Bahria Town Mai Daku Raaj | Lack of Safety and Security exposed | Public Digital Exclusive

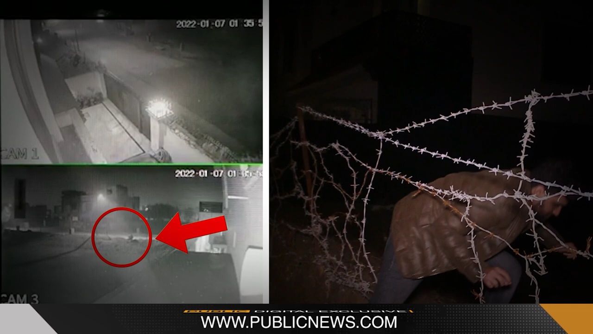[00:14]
آپ آرام سے دیوار پھلانگ سکتے ہیں ریپ
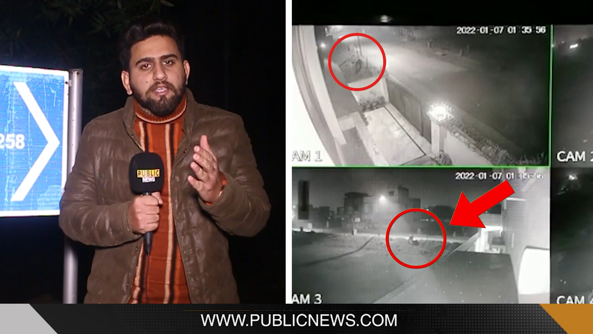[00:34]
تقریباً ایک کروڑ مالیت کی ڈکیتی کی گئی اور یہ ڈکیتی کسی ایک گھر میں نہیں بلکہ تین گھروں میں ہوئی ہے یہ
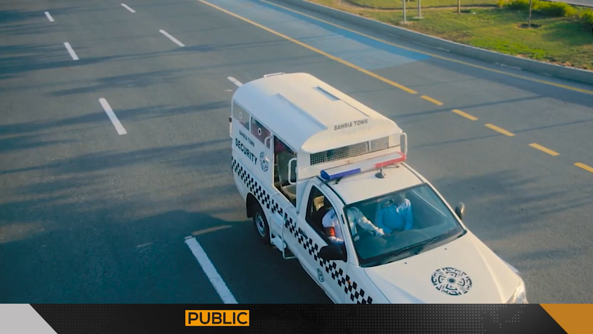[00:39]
وہی سوسائیٹی ہے جسے پاکستان کی محفوظ ترین سوسائیٹی سمجھا جاتا ہے اور یہاں پر باہر
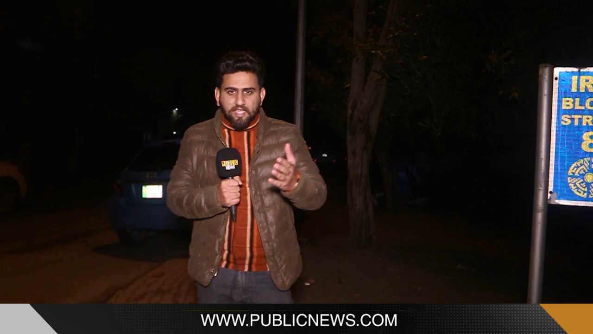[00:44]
کے لوگ تو کیا یہاں کے ریزیڈنشی جو رہائشی ہیں وہ بھی جب داخل ہو رہے ہوتے ہیں تو یہاں کی سکیورٹی ان سے پوچھتی ہے کہ کیا یہاں پر آپ کا گھر موجود ہے اس کے باوجود پانچ لوگ آئے
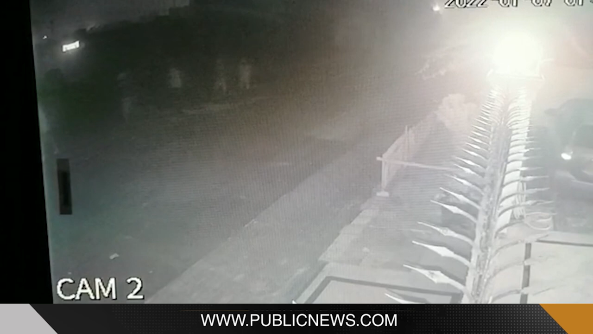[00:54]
دندناتے پھیڑے سڑکوں پر پانچ منٹ تسلی کے ساتھ وہ روڑ بے پھیڑے تھے چیزیں اٹھا کے جا رہے تھے اور یہاں کی سکیورٹی کو پتہ ہی نہیں چل رہا تھا
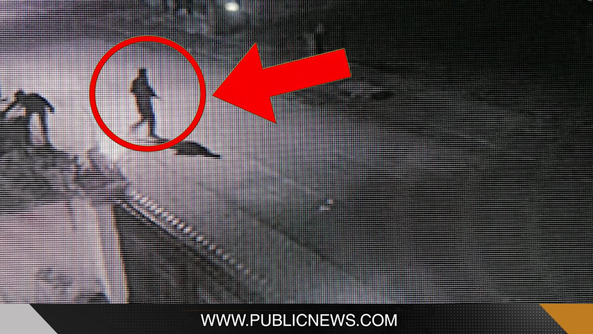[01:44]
پکڑے ہوئے جس کو اس سی سی ٹی وی کیمرہ نے کیپچر کیا ہے یہاں سے وہ گزر کے گئے ہیں کسی سکیورٹی والے نے نہیں پوچھا یہاں سے پیچھے بحریہ ٹاؤن کی حدود ختم ہو
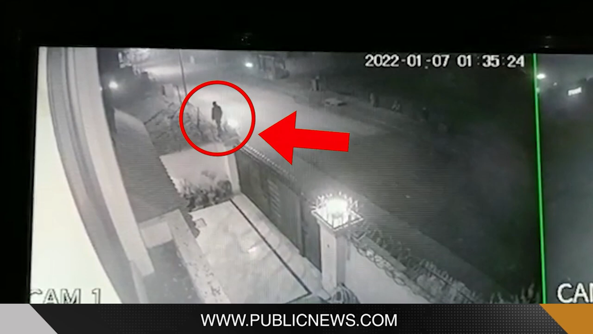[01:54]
جاتی ہے اور بحریہ ٹاؤن کی سکیورٹی کہتی ہے کہ اس سے آگے ہم چیک انڈ بیلنس نہیں رکھتے یہاں سے وہ
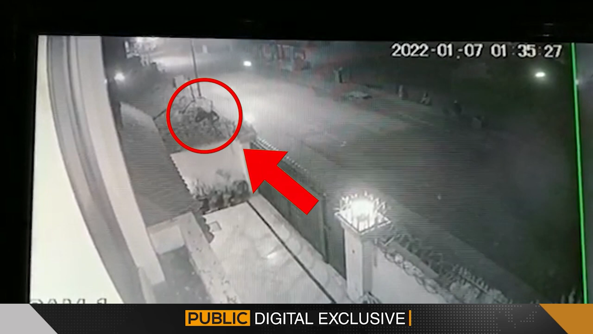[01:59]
انٹر ہوتے ہیں اور اس کے بعد جس بار کو وہ پھلانگ کے جس پلارٹ سے وہ گزر کے وہ جاتے